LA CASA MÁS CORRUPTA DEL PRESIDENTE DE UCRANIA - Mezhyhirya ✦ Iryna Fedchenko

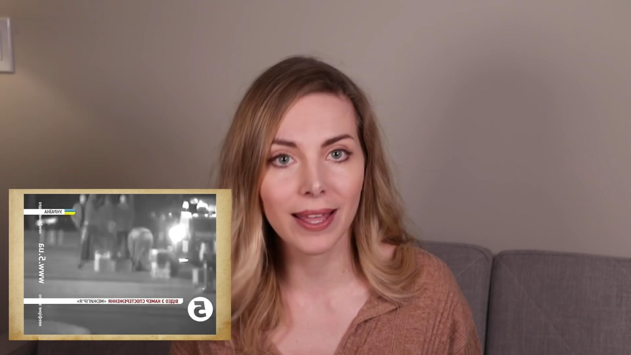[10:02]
Estas imágenes demuestran cómo no solamente se marchó, o sea, huyó del país, pero también cómo durante cuatro días Yanukovych y sus